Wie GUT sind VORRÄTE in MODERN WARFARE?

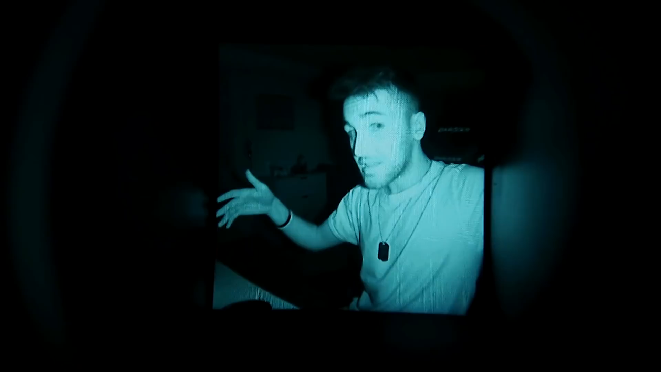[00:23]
Es gibt ja fast jedes Jahr immer so eine Box mit einer Sache. Es gab mal einen Juggernaut-Kühlschrank. Es gab mal eine Fernlenkladung. Natürlich ohne Sprengstoff. Und man kann über das Game sagen, was man möchte, aber das ist schon geil. Ein echtes Nachtsichtgerät. Wollt ihr mich verarschen? Also, danke dafür. So, und jetzt machen wir sie wieder weg und ihr seht gar nichts. Ich stehe aber jetzt mit dem Nachtsichtgerät im Raum und ich sehe euch.